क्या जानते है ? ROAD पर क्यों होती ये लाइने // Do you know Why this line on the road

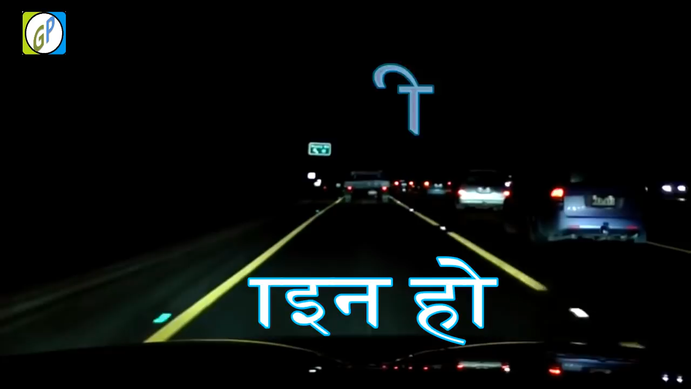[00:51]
पर बनी टूटी हुई पीली लाइन
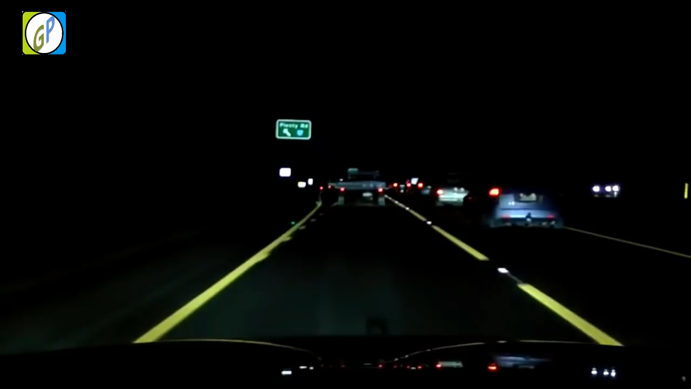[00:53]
का मतलब होता है कि आप लोगों को आसानी से over tape कर सकते हैं लेकिन अपनी और अपने सामे वालों की सुरक्षा क्या ध्या रखते हुए